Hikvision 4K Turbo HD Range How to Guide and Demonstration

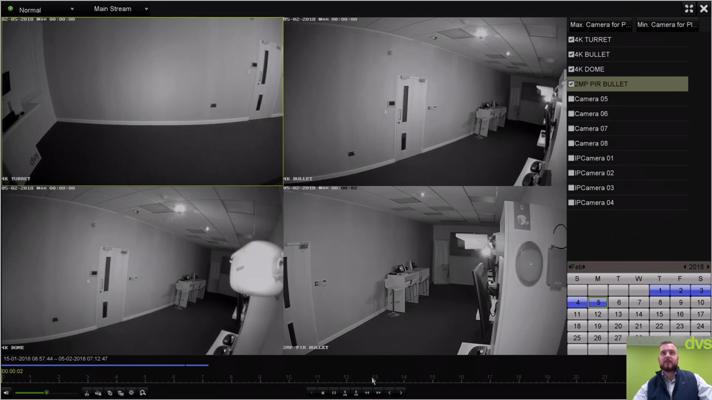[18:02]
and it's pretty standard stuff the interface again is not really changed you'll be very familiar with this you've got your timeline along the bottom we drag that timeline to where we need it to be and this is from when i was in here setting up we can drag that if you want to export any of the footage the best way to do it i find the best way to do it is you've got the scissor clip icon there so you start clipping you drag the footage to the end of the event